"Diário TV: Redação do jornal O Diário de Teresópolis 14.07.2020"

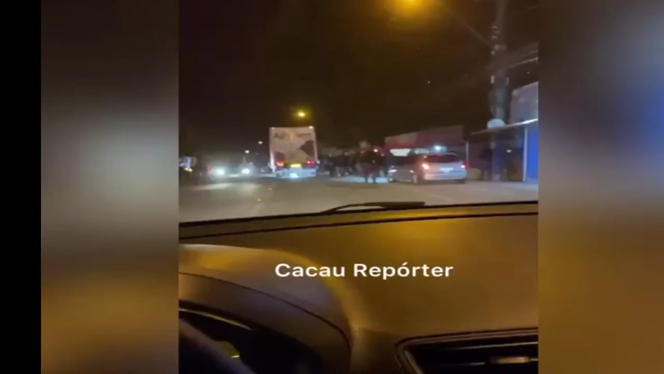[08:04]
E a gente mostra para você, relembra aí, quando o Cacau, já no começo do mês de julho, final de junho e começo de julho, flagrou essa situação aí. Na beira da estrada, muita gente ali já saindo, não só na porta do bar,
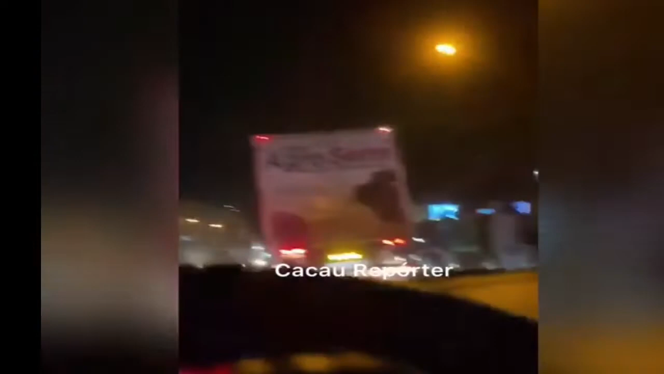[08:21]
mas também tomando conta de parte da pista ali do acostamento, uma aglomeração gigante.